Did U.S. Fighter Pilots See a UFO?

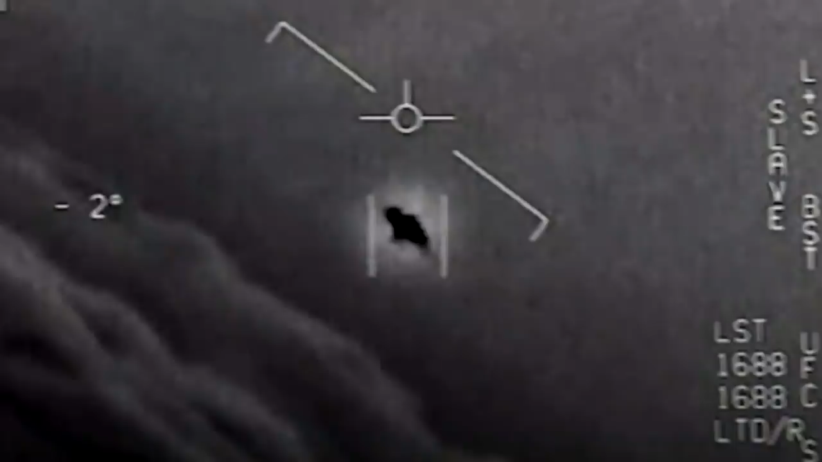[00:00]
It's the video that's making even skeptics do a double-take. Look at that thing. It's roasted. The video was shot by U.S. fighter pilots on a training mission off the coast of Jacksonville, Florida. Oh, hey, hey, man. Look, it's crying. Pilots reported seeing mysterious objects that could reach hypersonic speeds, five times the speed of sound, and still turn on a dime. There's a whole fleet of them. Oh, my gosh.